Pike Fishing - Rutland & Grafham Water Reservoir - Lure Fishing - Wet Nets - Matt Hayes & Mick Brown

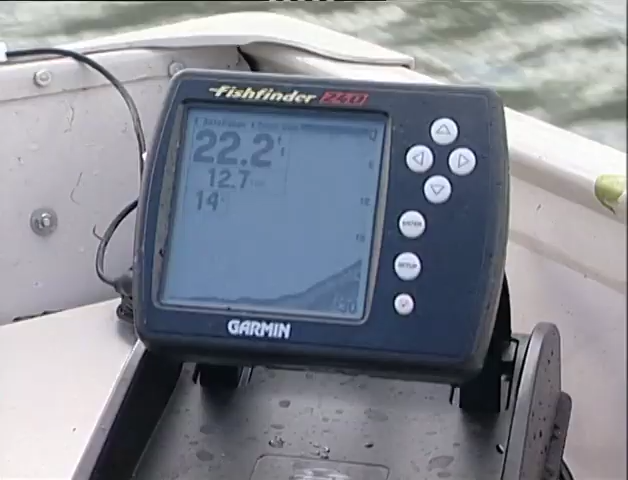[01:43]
We're really looking to fish in 20 to 30 feet but we're going to start shallower and what we're going to try and do is use the echo sounder which is a vital piece of equipment on a place like this.
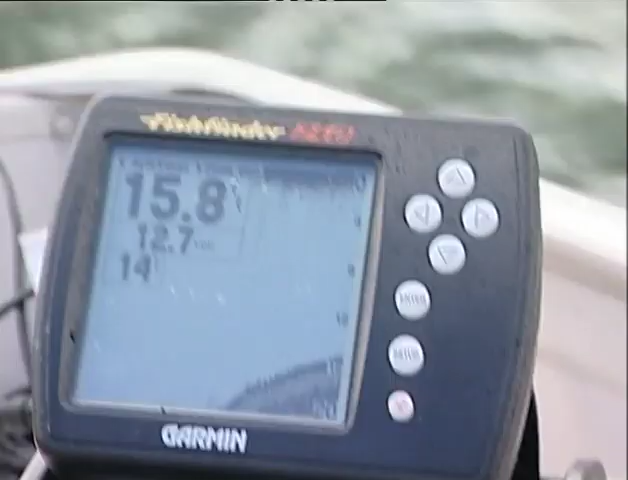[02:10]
The important thing about this feature is that slope.
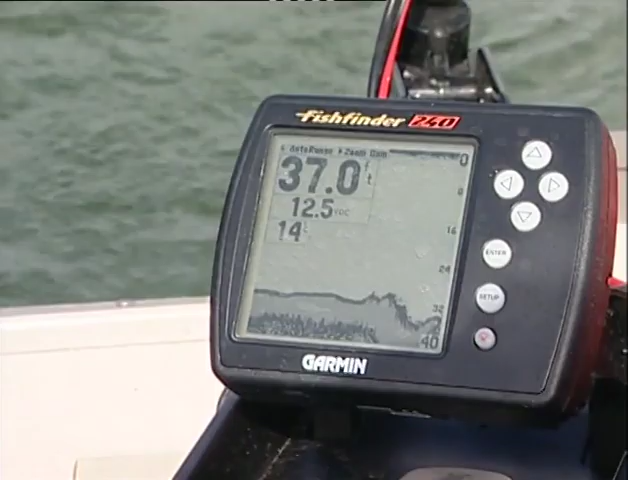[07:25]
Now, we figure that that is some sort of roadway or trench that runs out from the valve tower there to another one way over on the horizon.
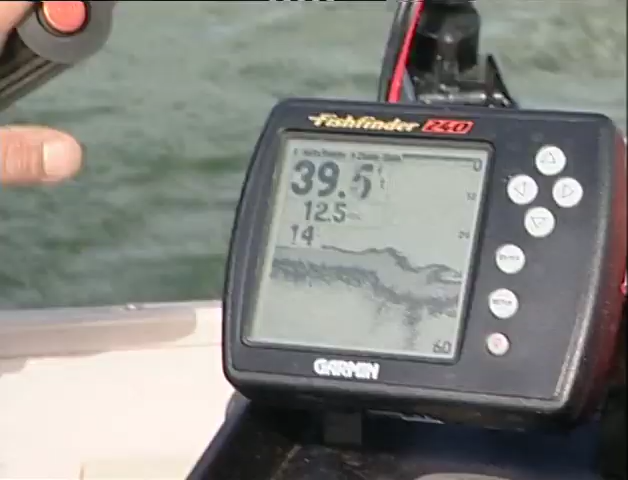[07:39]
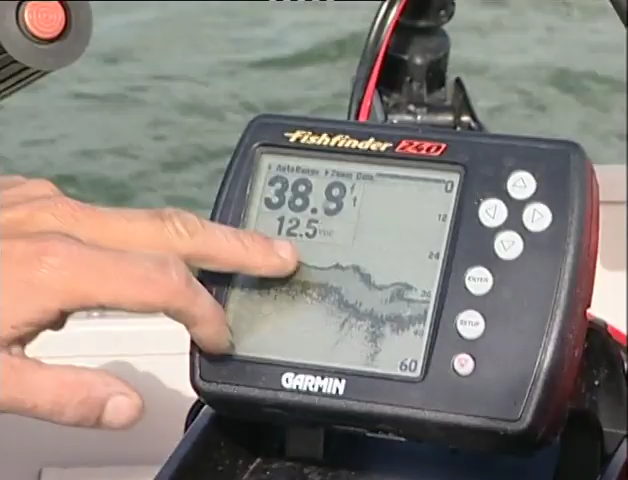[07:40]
And we reckon that this particular feature could throw up a fish or two.
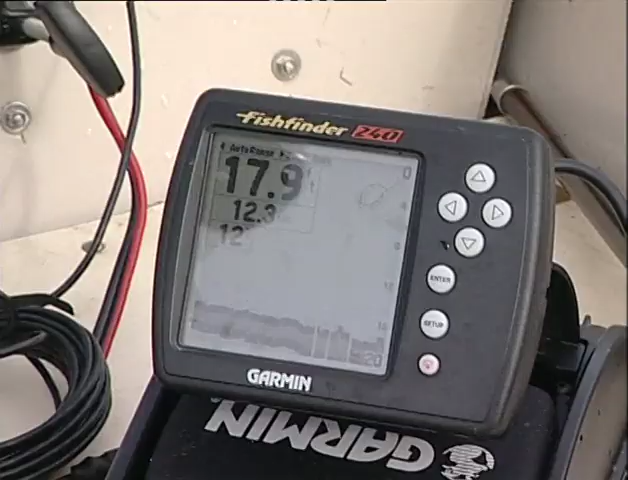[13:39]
So, we've just dropped into 18 foot now, Mick, from 17.
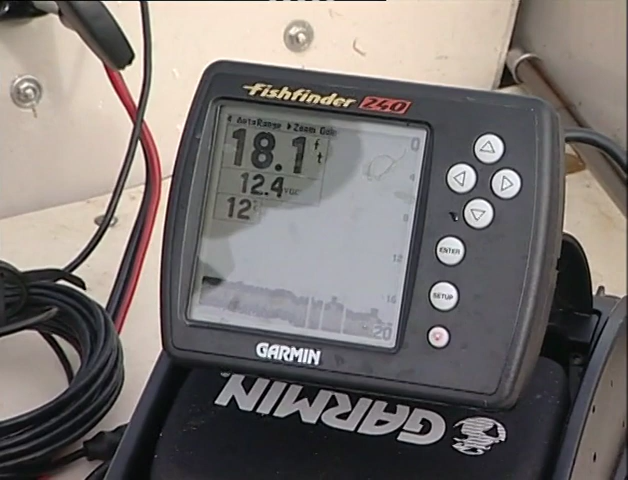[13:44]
On screen: depth 18.1 ft
So, we're going a bit deeper and we're nearing the sort of contour we want. Right. Here we go. Okay. Okay.